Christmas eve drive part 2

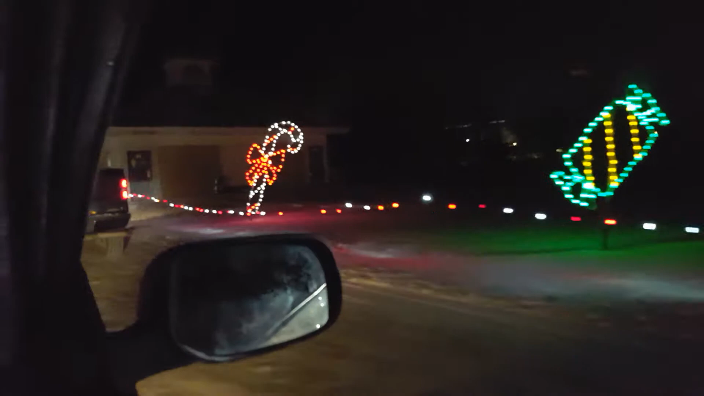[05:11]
Yeah, you'd think they would have put lights around the buildings and stuff. Mm-hmm. Make them a little bit more attractive.